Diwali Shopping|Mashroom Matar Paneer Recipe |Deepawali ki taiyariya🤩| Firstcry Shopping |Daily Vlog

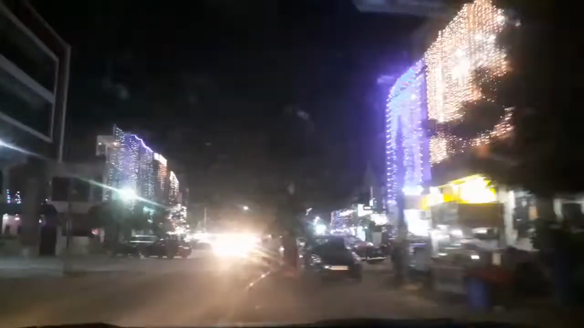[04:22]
फेंड्स हम लोग फिर मार्केट की तरफ चले गए थे देखिए रात मतला के शाम की हो रहे हैं साड़ी साथ बच रहे थे तो हम लोग
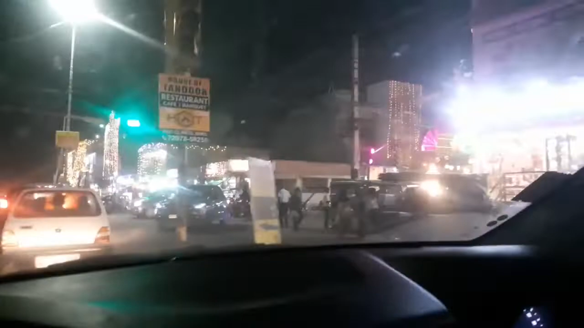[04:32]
हमने जल्दी डिनर कर ल वाली के लिए और सद्धियां भी आ गई हैं तो उसके अकॉर्डिंग हम
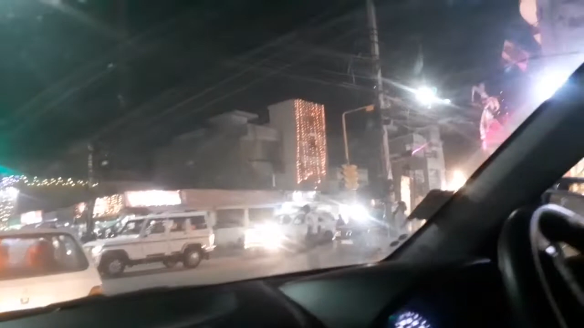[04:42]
कुछ लेना था तो फिर हम गए फर्स्ट ट्राइब है
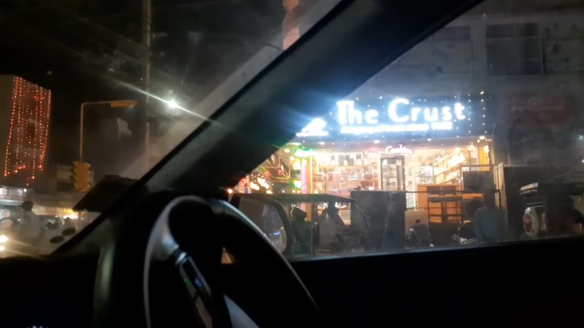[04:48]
आप यहां देख सकते हो मार्केट में कितना रश है और यहां
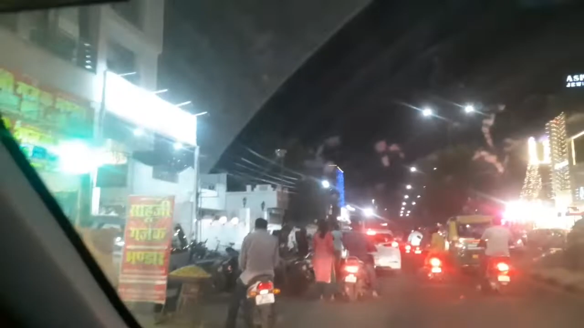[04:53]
पर कहीं पार्किंग के लिए भी जगह नहीं थी तो हमने थोड़ा सा